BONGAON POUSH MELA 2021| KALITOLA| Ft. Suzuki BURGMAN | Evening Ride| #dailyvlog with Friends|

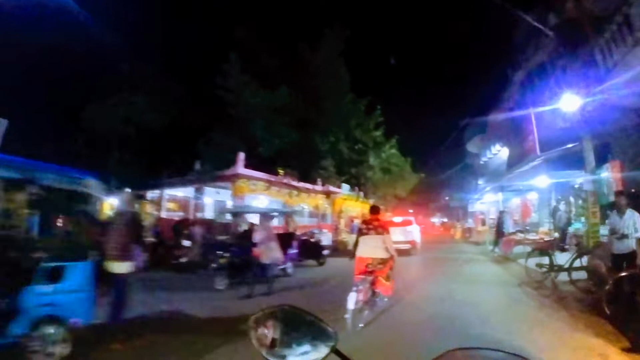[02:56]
সুন্দর একটা গাড়ি যেটা আমার না কিন্তু একদিন হবে। এই হচ্ছে মন্দির।
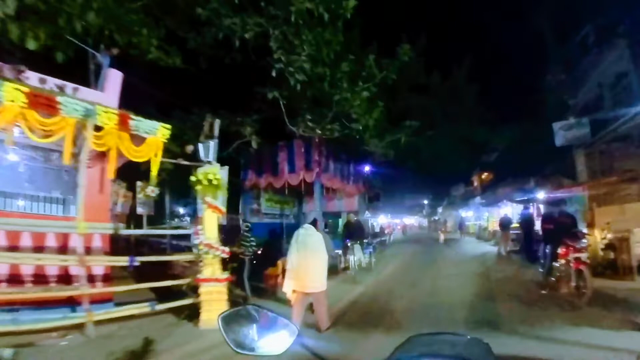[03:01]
তো মেলা তো ফাঁকা ফাঁকা লাগছে বন্ধু,